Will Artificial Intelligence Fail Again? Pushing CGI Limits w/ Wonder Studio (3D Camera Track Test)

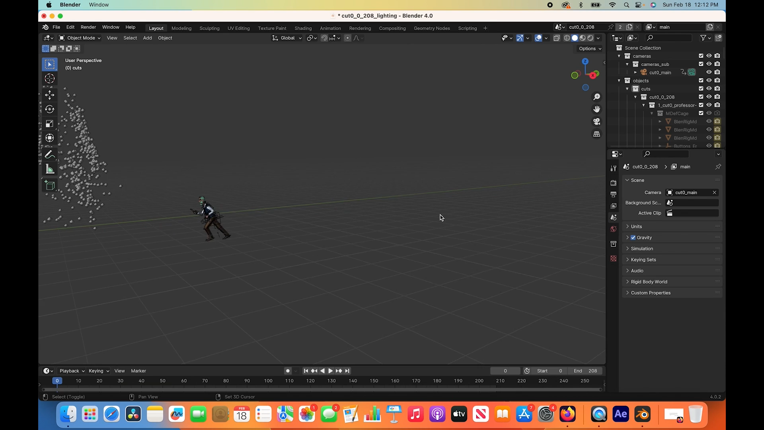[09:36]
Fortunately, it looks like our character is behind the point cloud data at the very beginning of our sequence.
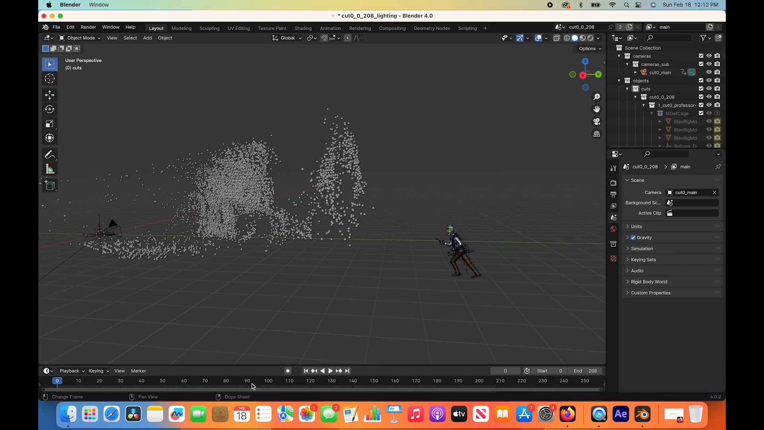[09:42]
But let's take a look at our camera move just from an external perspective. Let's go ahead. Let's take a look at our collections actually first here. So we have a few different collections. We have our cameras collection, which it has created for us, which contains our camera, as you can see on the left here. Then we have our object collection, which contains our character.
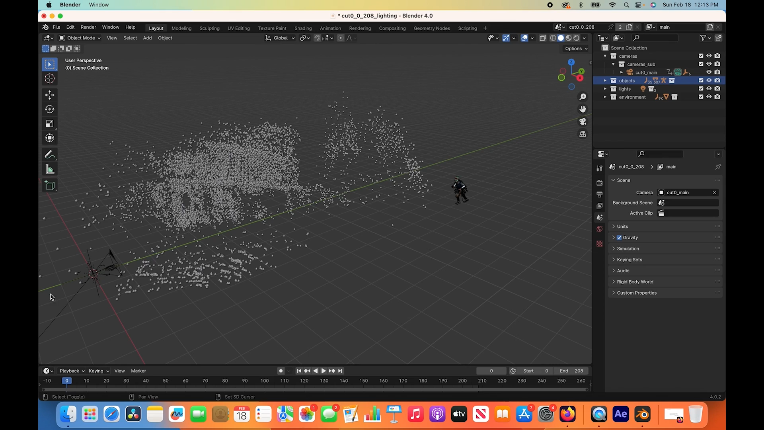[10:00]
And our character has a rig on it. If we zoom in here, you can see our character has a fairly nice rig on it that you can adjust the animation with if you want.
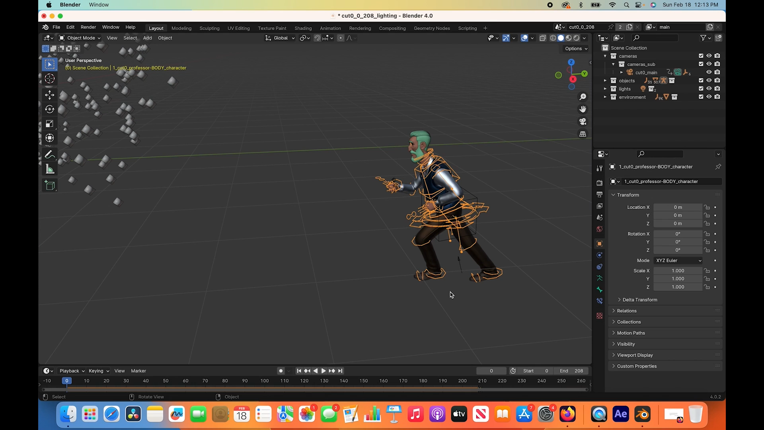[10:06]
And also you have the rest of the rig here at the origin point of our scene.
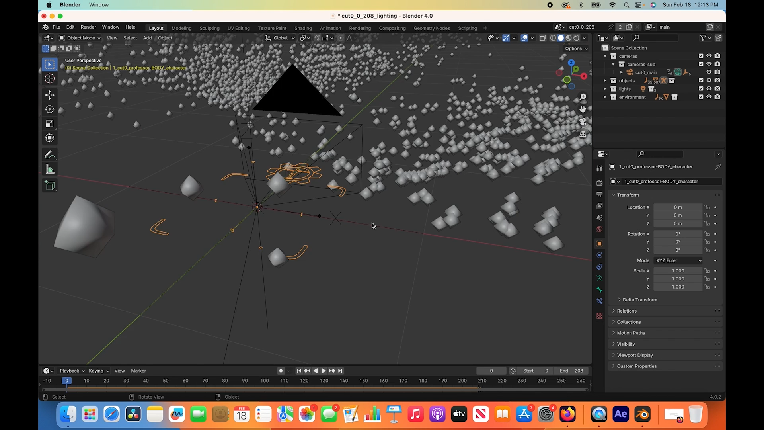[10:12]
And yeah, after the objects collection, we have some lights in our scene. It looks like we have a sun in our scene that it has created for us based on the live action shot. And then in addition to this, it's also created an HDRI that has sort of a gradient based on the lighting in our live action shot.
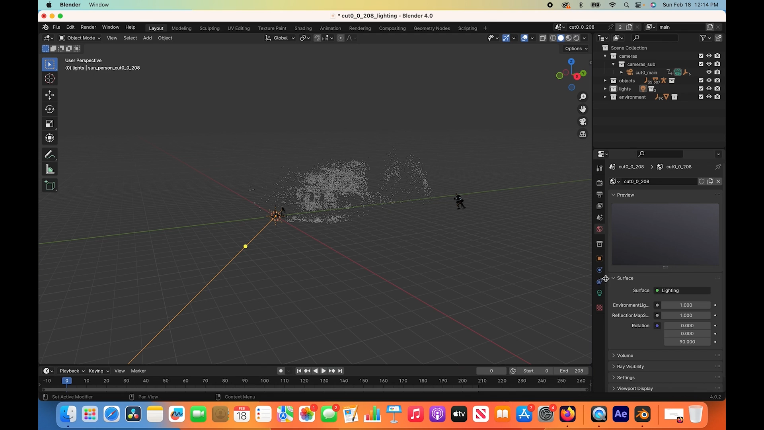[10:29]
So it's not really an HDRI. It's just an environment gradient, but it's just generating this data and using that as a dome around our character to create some ambience on him to help that render blend into the scene a bit better. And then finally, we have our environment collection here.
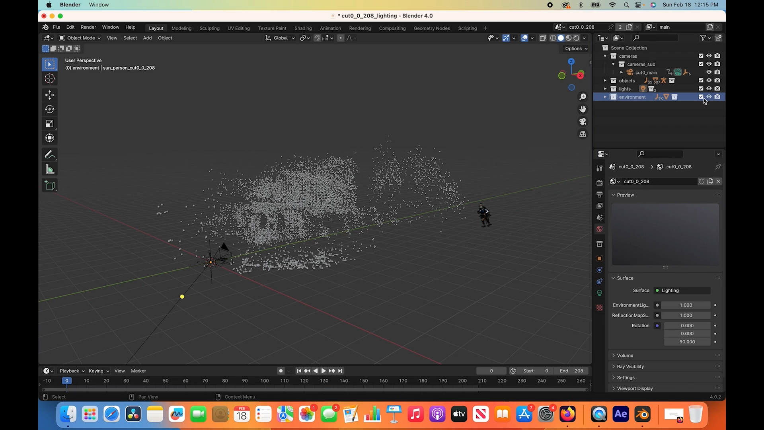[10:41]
And that's where all of our point cloud data is. We have two objects in our environment collection here.
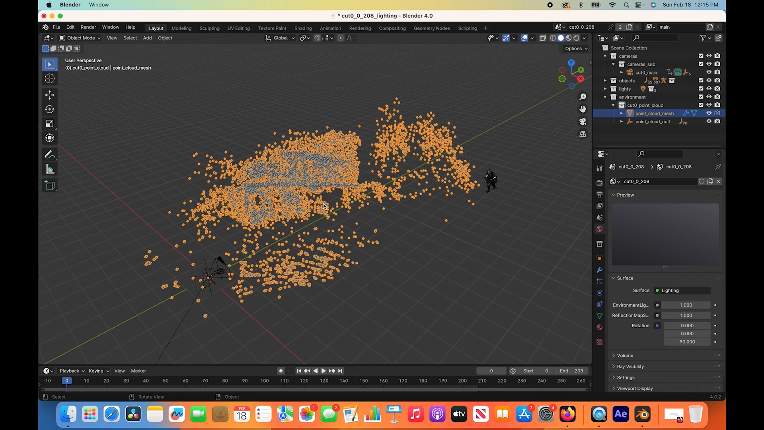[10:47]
We have our point cloud mesh, which as you can see here, if we go into rendered view, we can actually see kind of a projection of the environment in the live action shot on these points in our scene. So it's just created a mesh with pixel data from the live action shot and
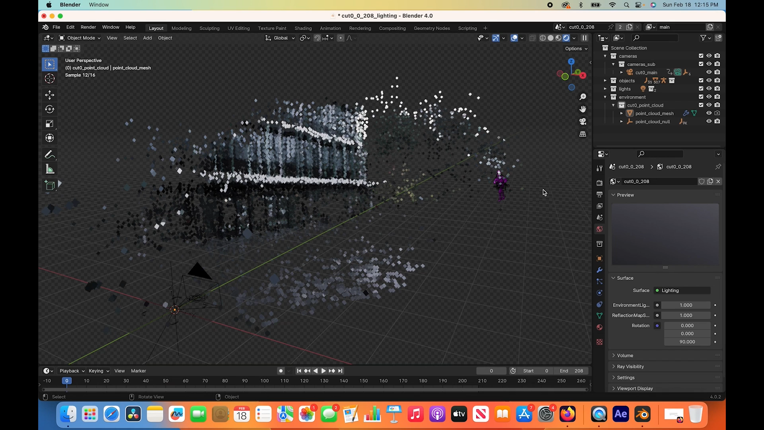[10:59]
tried to put these points in 3D space based on how it thinks the 3D environment in the live action shot is. So it's just gathering that pixel data and using it in a 3D context here. And with enough of a point cloud, you could use this to light your subject as well.
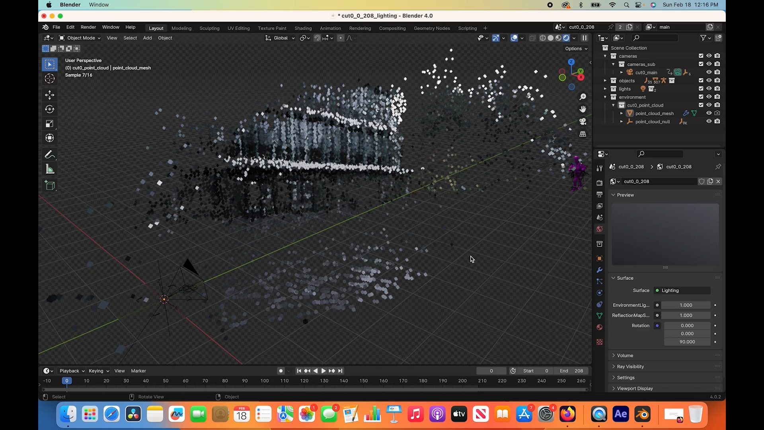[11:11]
However, I don't think this is going to be enough for really anything super useful right now, especially since our character is behind some of this point cloud data, but still it has a general recreation.
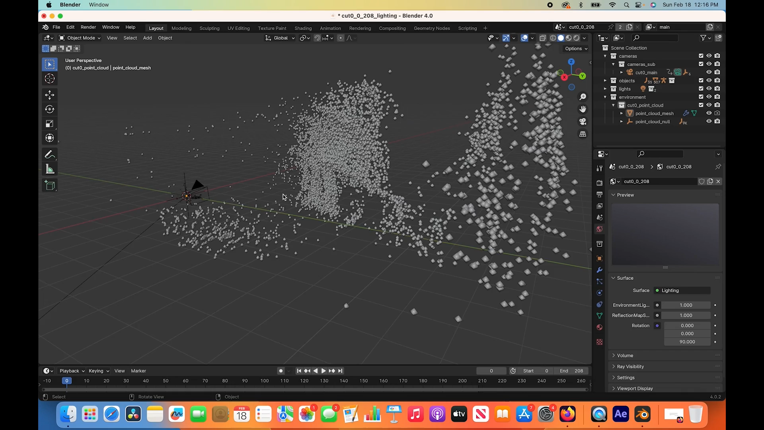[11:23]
So it does create something for us, which is nice to have to get a general idea of where the 3D environment is in 3D space.
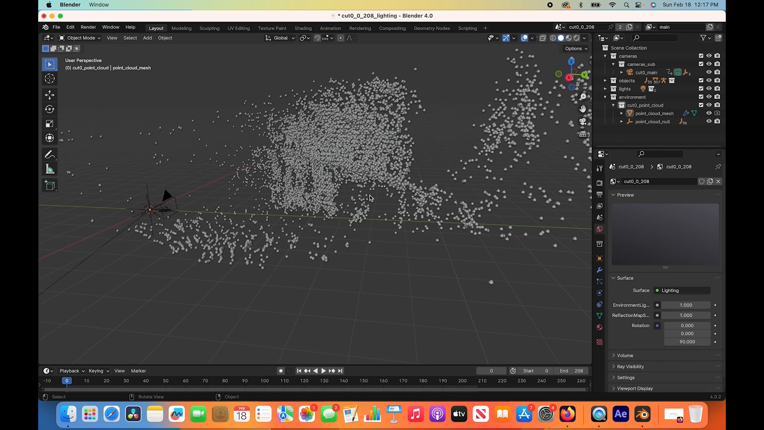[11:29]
However, it's just not super accurate right now just because of this back portion here. So it's created that point cloud for us and it's also created our camera tracking data with all these null objects.
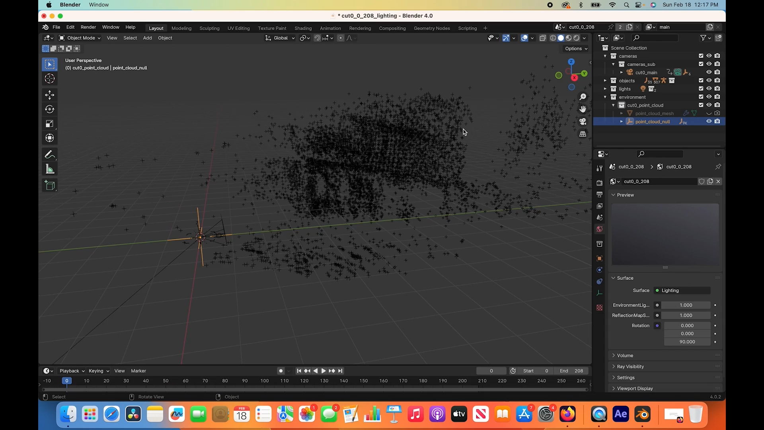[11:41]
So again, theoretically, if this all lines up to the 3D geometry in our scene, we can use this to add, you know, other CG objects into our scene as well. You know, if we want to reconstruct something or add some barriers in the street,